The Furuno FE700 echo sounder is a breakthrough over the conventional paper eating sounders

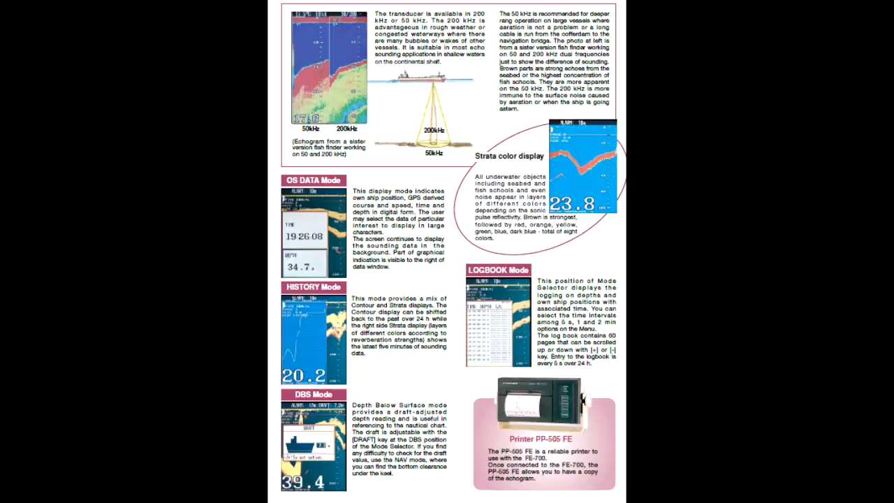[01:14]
shown in large numerals in addition to the graphical display.
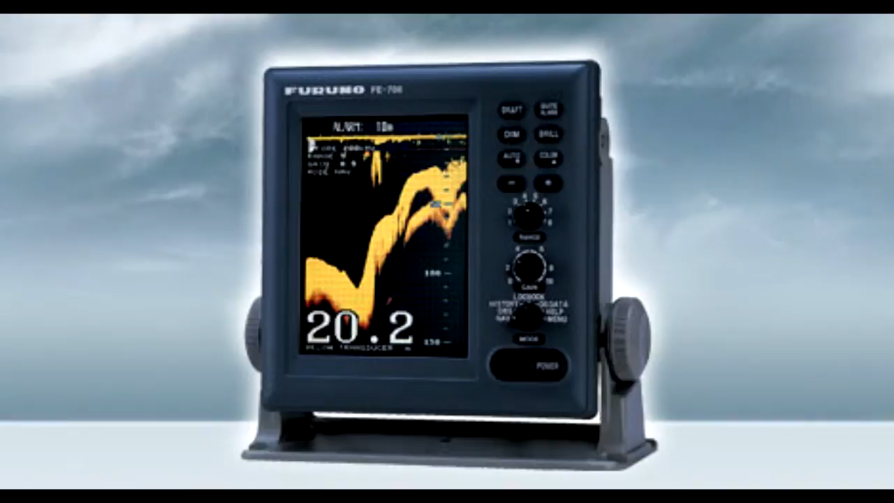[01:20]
Depths, associated time, and position are stored for 24 hours in memory.
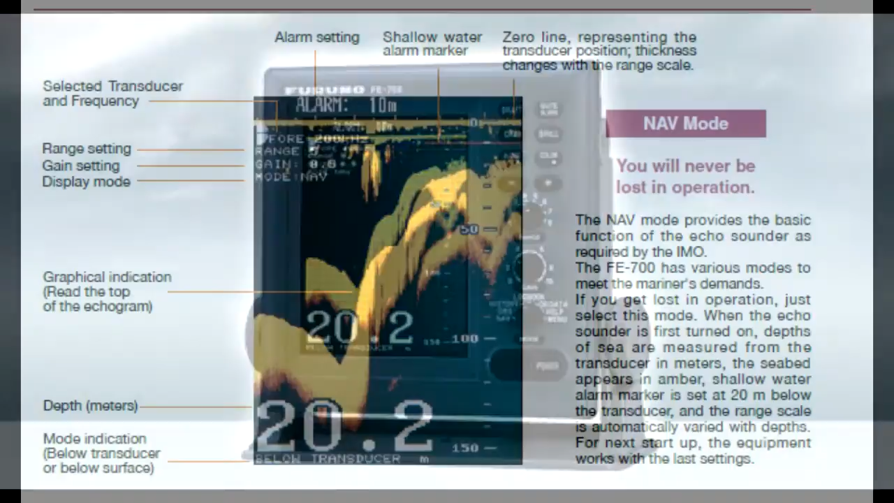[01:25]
On screen: depth 20.2 m
The data can be played back at any time. Visual and audible alarms are generated,
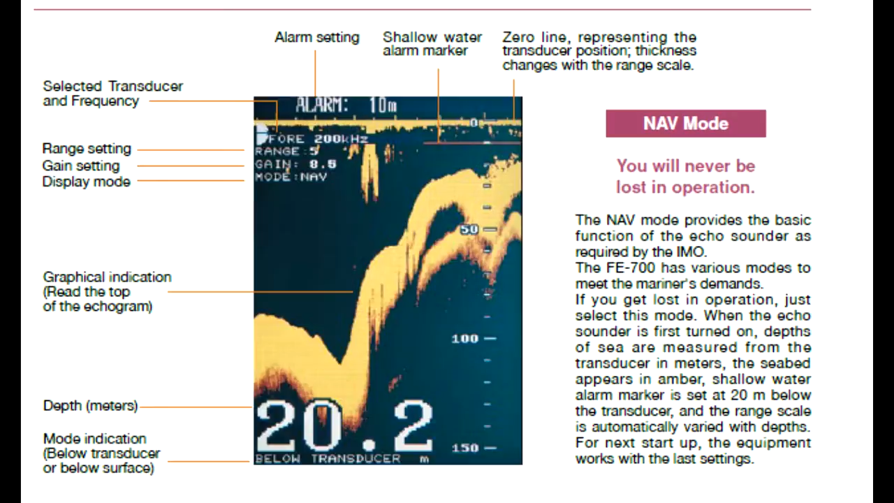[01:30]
On screen: depth 20.2 m
when the water depth below transducer is shallower than a user per set depth. When the seabed is lost because of the lower detection or out-of-range setting, the alarm comes on.